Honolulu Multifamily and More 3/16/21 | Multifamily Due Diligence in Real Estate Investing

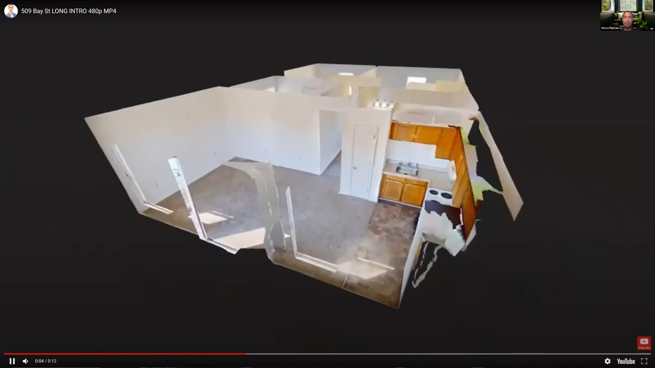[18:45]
This is a Matterport kind of little intro one that I took, a scan that I did of these units,
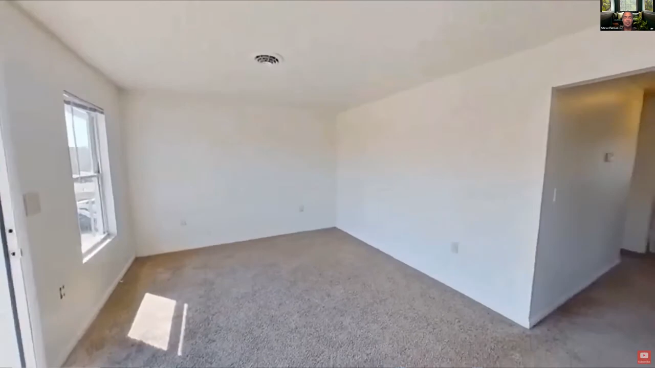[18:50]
or at least one of these units,
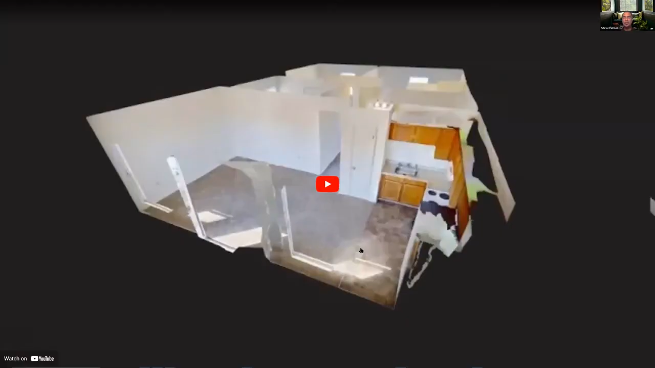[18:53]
just to give you a better idea of kind of the layout of, you know, of the overall rental units. And just kind of, you can see condition and that kind of stuff.